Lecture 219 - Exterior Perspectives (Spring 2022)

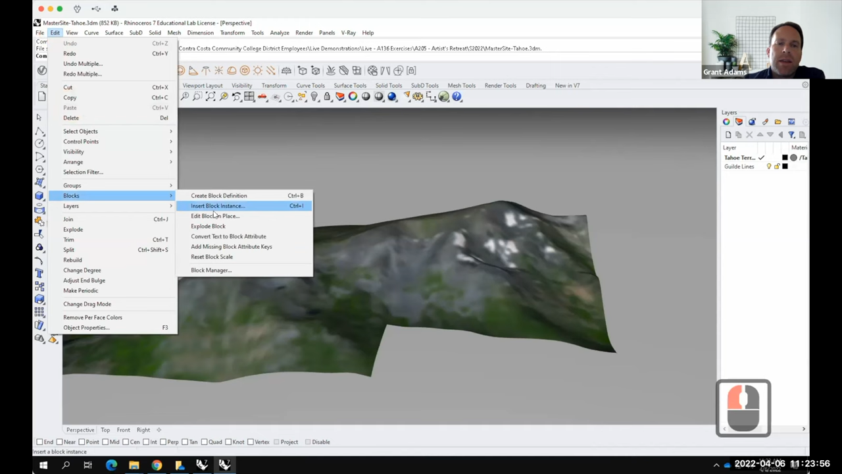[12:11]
And right here, oops, sorry, I need to insert block instance first.
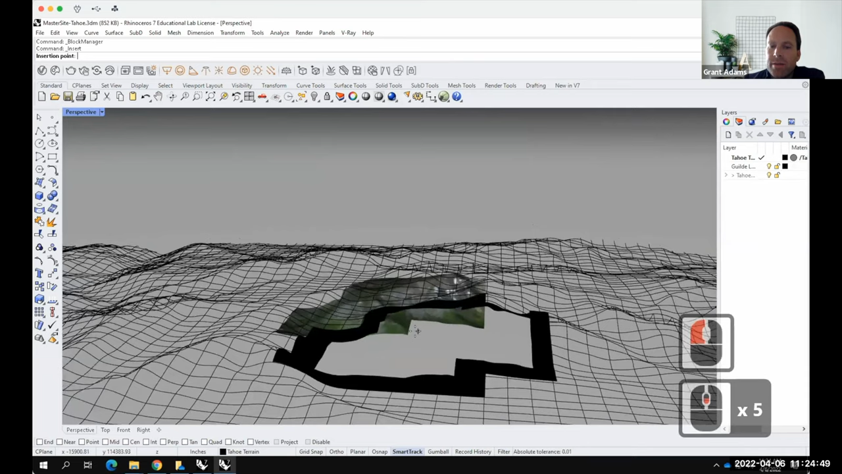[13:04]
Drop it right there. And then I'm going to type in move.